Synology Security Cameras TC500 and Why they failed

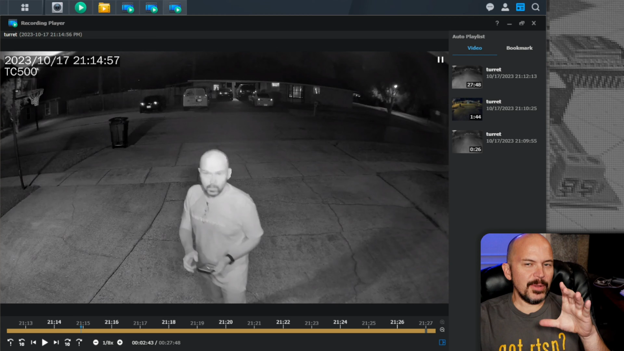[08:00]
the example I was looking for you'll take note you'll see those same rings as I go to grab for the camera right here and that's just due to something weird with the lens I'm not sure but it's not going to see it all environments but some you're going to see it so you'll see those same little rings here if you take a moment I'll try to pause it you see those rings